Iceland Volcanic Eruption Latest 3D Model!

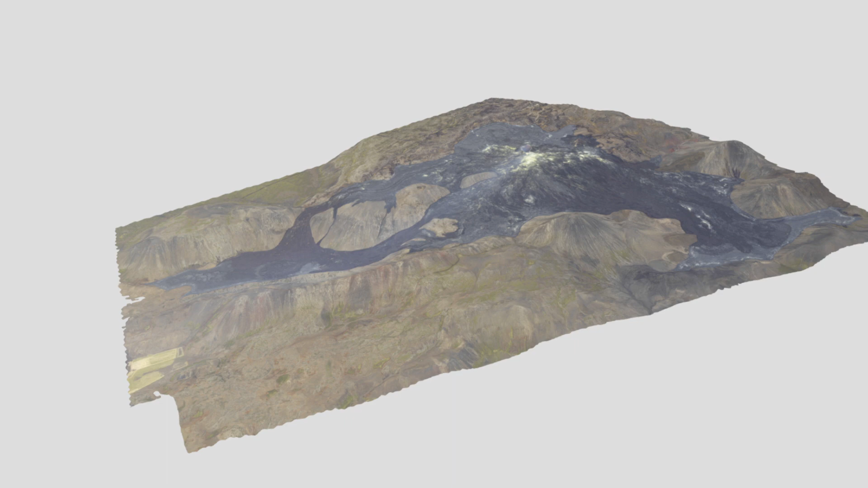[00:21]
3d model i can't believe i missed this the other day came out on the 30th of september so i'm not that far behind just a couple days but i wanted to get this out to you guys right away as i know everyone loves these and everyone loves taking a look at the progress and the progression of this eruption so let's dive right in now the
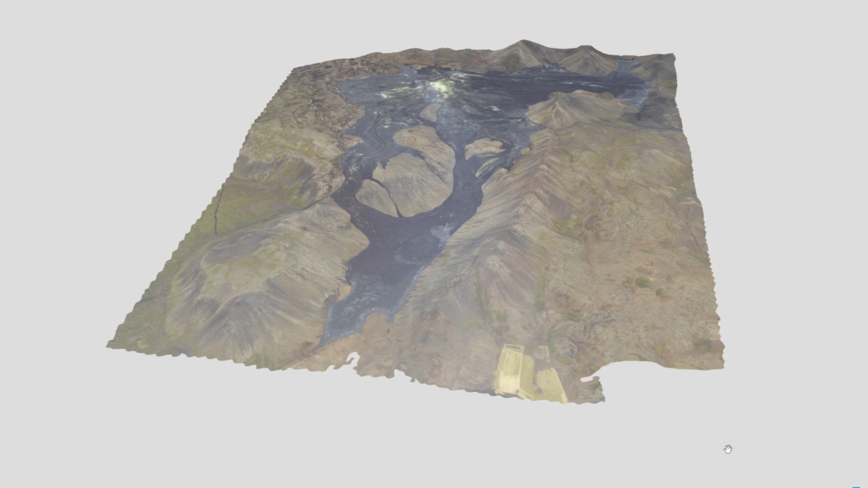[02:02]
this is the area that i personally really like going to now because it's it's such a great walk and i did a live stream a while back showing the path around that area and you you kind of walk up here it's nice and easy and then you you kind of come in this safe safe approach if you will to the lava and then you can go down if it's safe to do so and take a look at the lava field and the hardened lava or what you can do and it is difficult so you
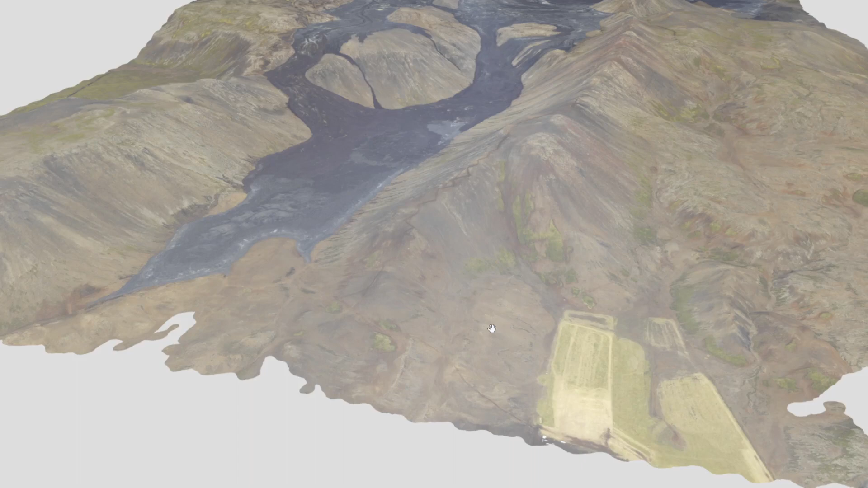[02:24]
just have to be very careful especially with colder weather coming in snow you climb up these mountains here now they don't look that high
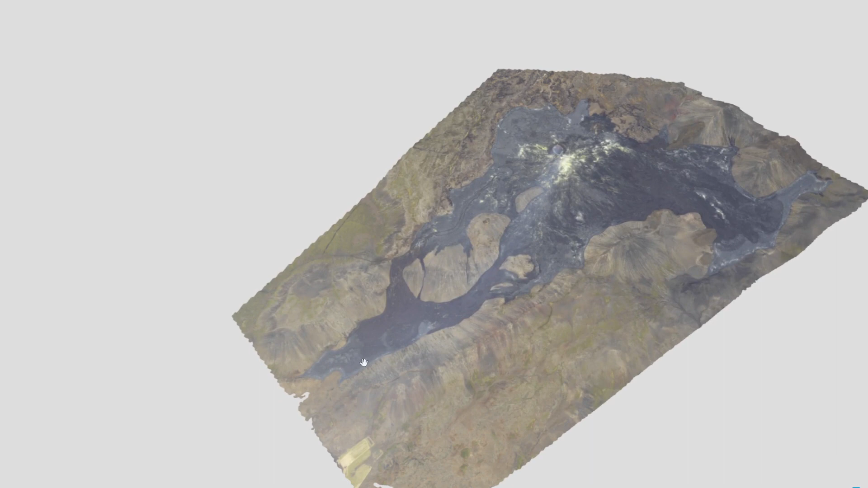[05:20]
this valley it's kind of the only two options for this eruption at this point but that's it that's the new 3d map i mean let me zoom out here you can see they have a bunch of them i will post a link to
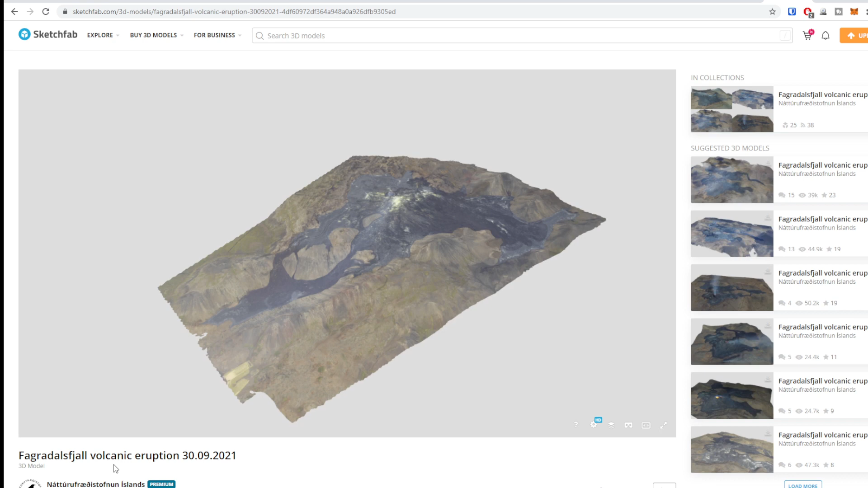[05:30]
this brand new september 30th i'm so glad they have this they have a bunch of them on here if you want to take a look you can click on 3d models and
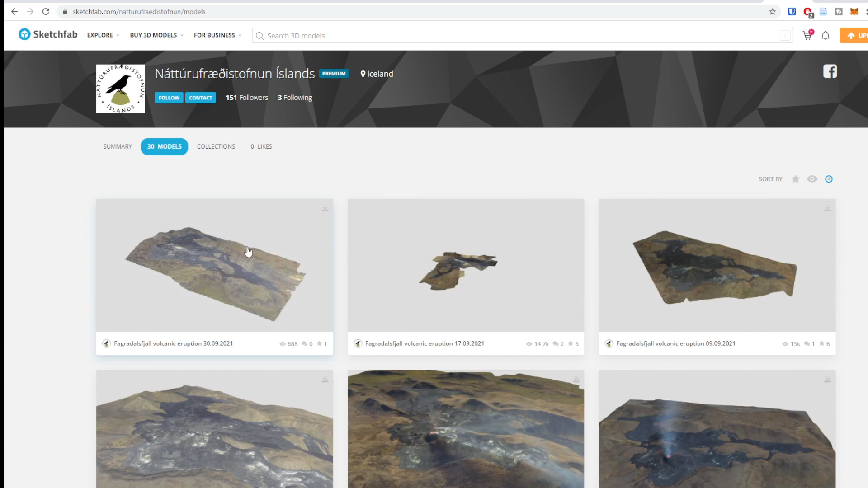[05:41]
you can see exactly where they have where they have them and kind of go through one thing i really like doing is
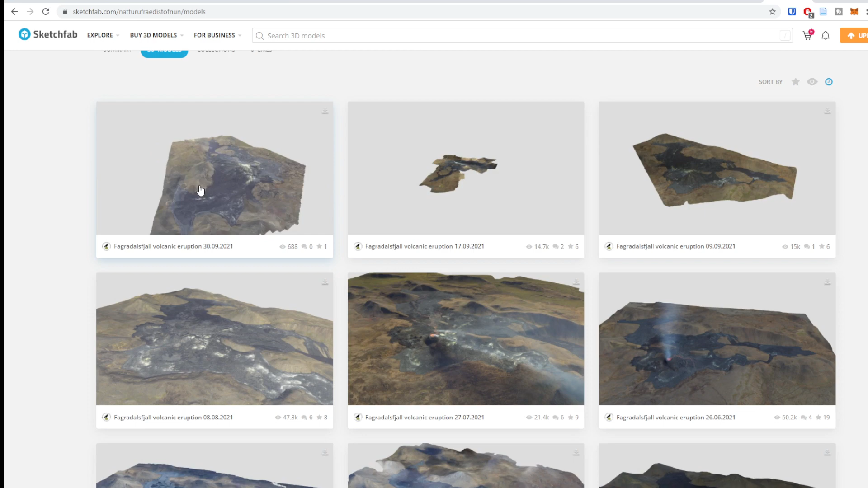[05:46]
i mean we just looked at the one from the 30th if we scroll down we can get one of these early versions let's just grab this one here taking a look at these it's kind of nostalgic
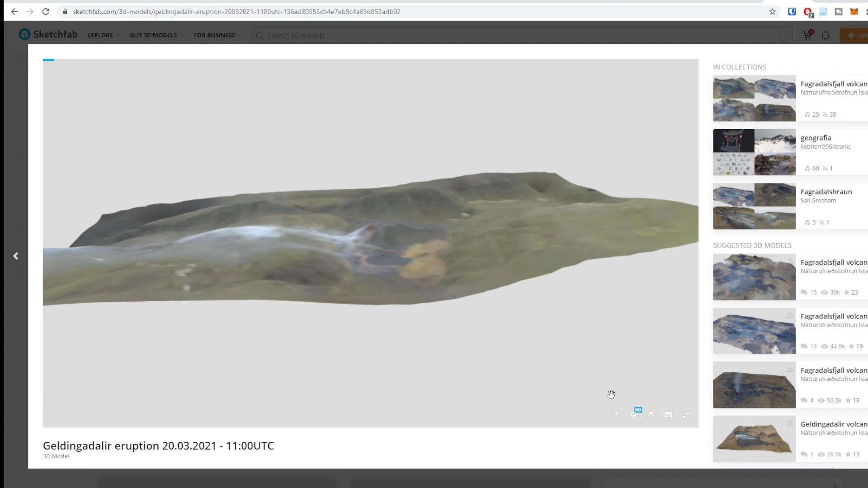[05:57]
because this is this is what it looked like when i first went and we can see here just how
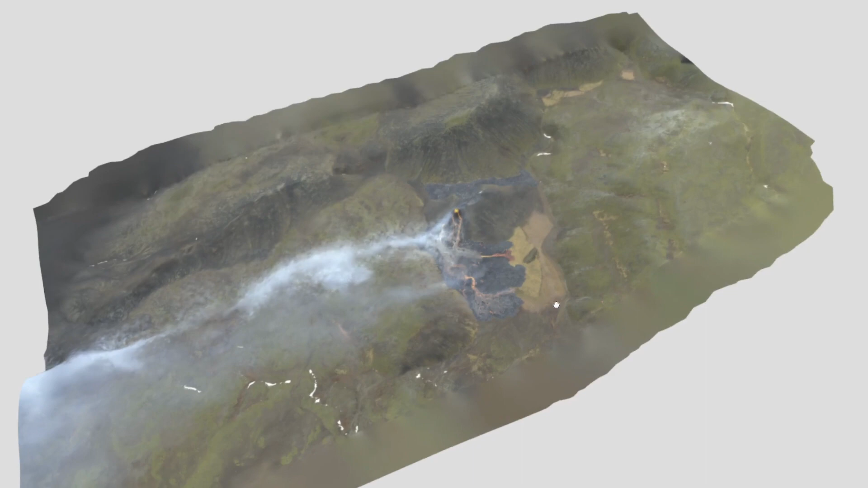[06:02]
just how tiny it is now do you know like it's uh yeah
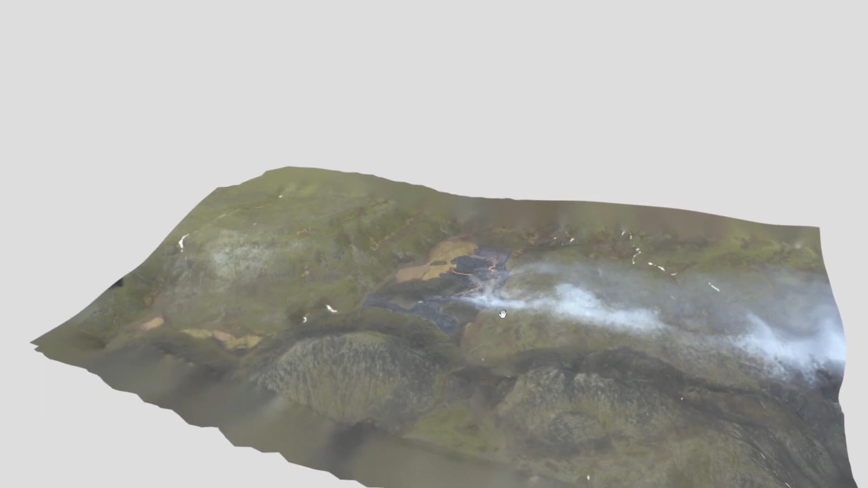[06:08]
just this small little small little eruption with a bunch of lava i